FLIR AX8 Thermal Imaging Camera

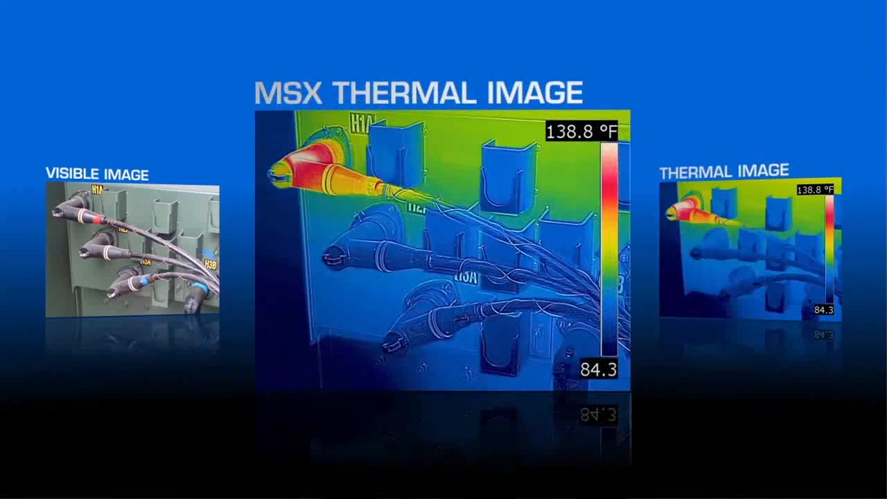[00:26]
On screen: scale top 138.8°F
The 80 by 60 thermal imaging detector provides you with 4,800 non-contact measurement points.
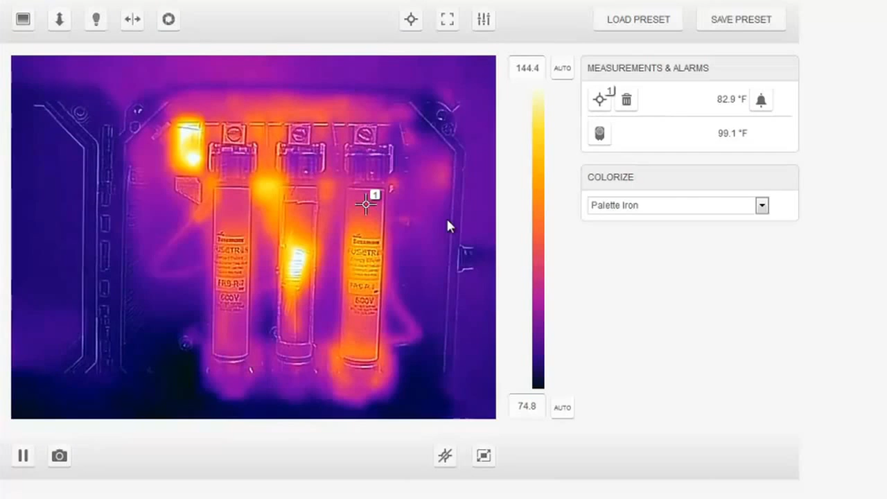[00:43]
On screen: spot 82.9°F
The AX8 features a web interface where you can configure up to six measurement areas adding alarms. The rugged, lightweight IP67 package makes it ideal for deployment in all environments.